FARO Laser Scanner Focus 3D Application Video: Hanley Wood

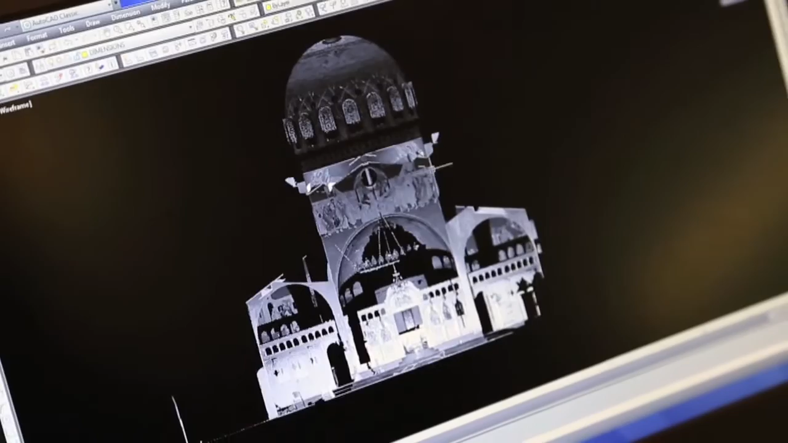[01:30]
area so that we could properly figure out lighting angles.